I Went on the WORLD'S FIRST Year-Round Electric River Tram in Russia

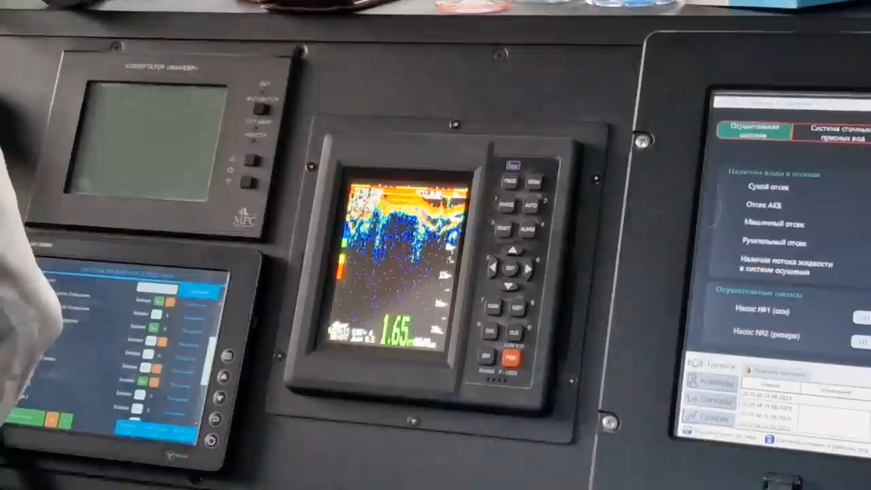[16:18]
the keel we only have less than
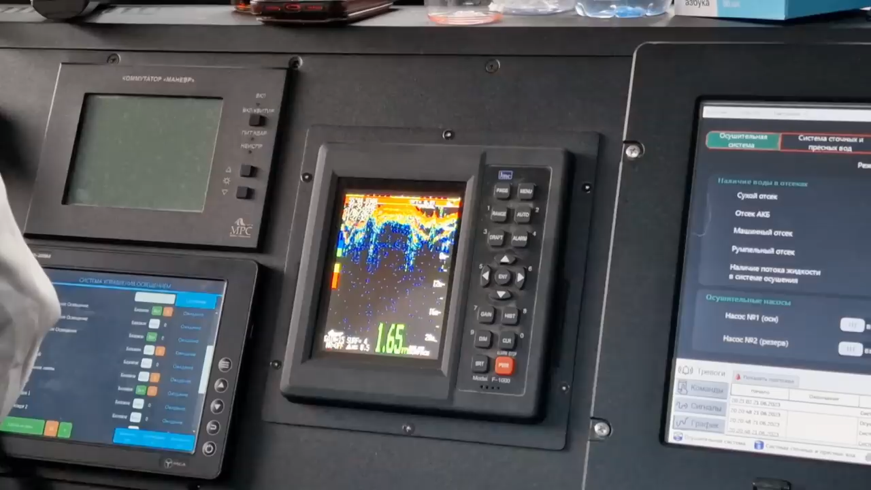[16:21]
two meters now I always knew that the Moscow River wasn't particularly deep but as